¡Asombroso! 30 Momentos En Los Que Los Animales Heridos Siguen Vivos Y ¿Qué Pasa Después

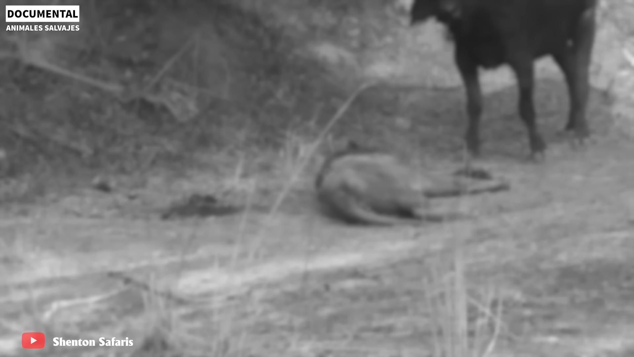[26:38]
Por lo que se arriesgó a atacar a una manada de búfalos salvajes.
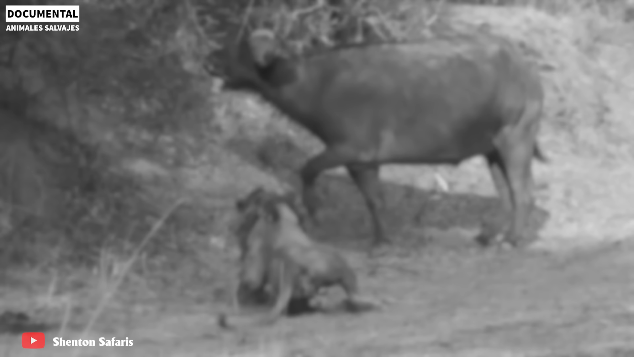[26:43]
Durante el ataque,
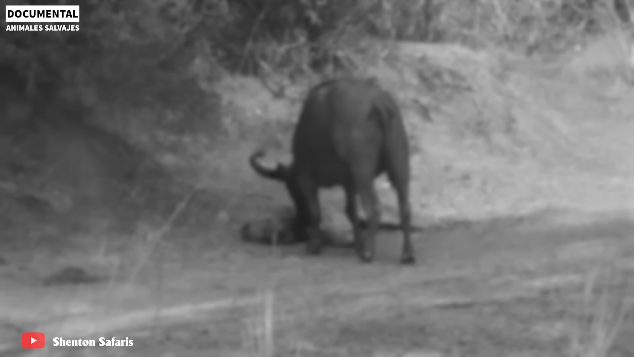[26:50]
debido a la falta de apoyo y la insuficiente fuerza física, este león macho rápidamente revirtió la situación. Al final, este león murió por un ataque frenético del búfalo salvaje.
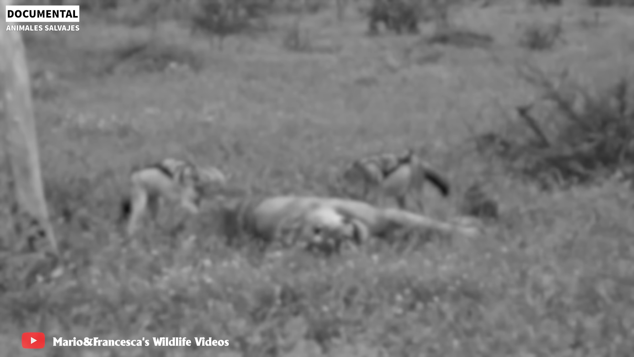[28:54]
Finalmente, el león murió y se convirtió en la comida de los chacales.
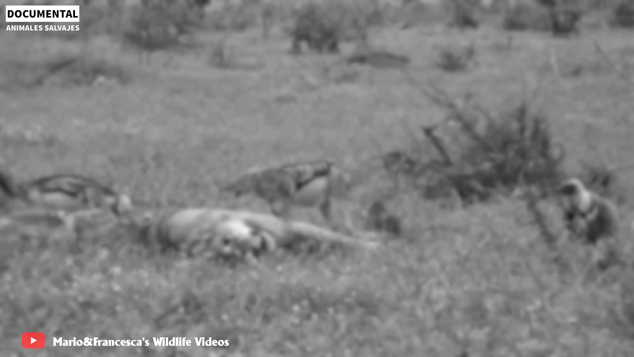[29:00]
El incidente sucedió en el Parque Nacional Kruger.
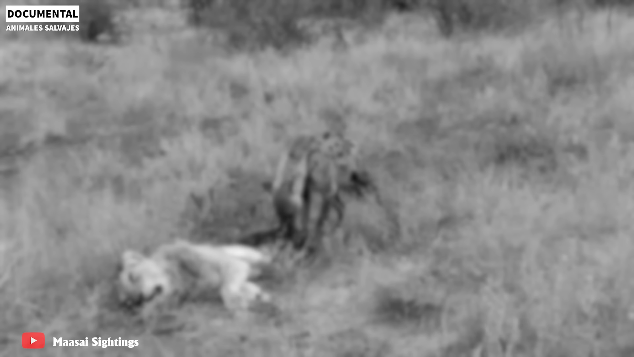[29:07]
Al final, la leona a causa de sus graves heridas murió y se convirtió en comida para las hienas.
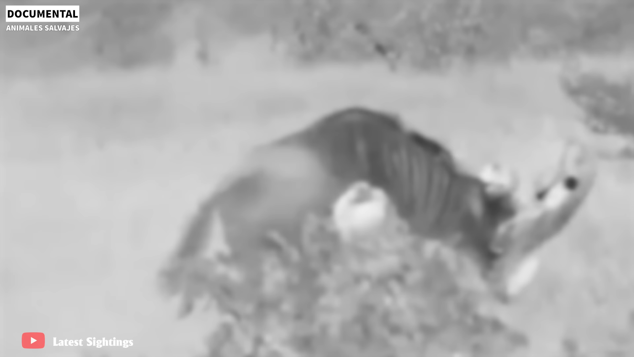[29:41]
Con su afilado cuerno, el ñu atacó directamente a una de las leonas.